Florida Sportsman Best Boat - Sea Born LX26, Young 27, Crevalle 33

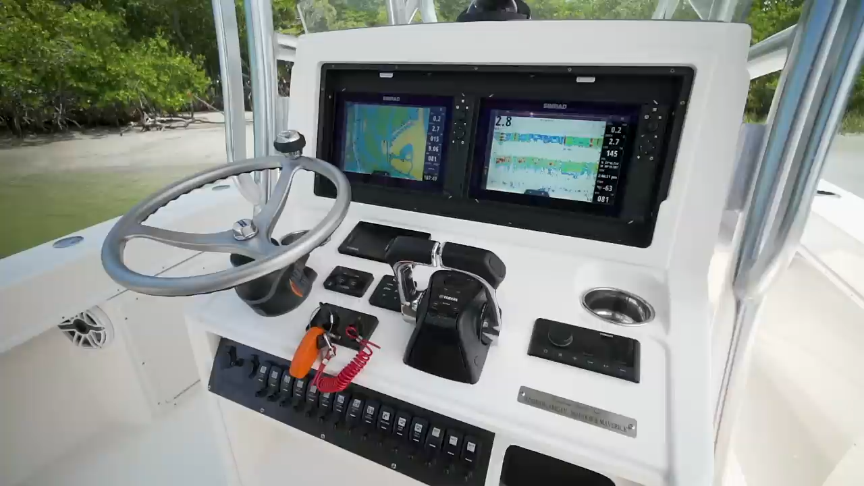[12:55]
The helm on the Young 27 was equipped with a pair of Simrad units and an easily viewable recessed setback face.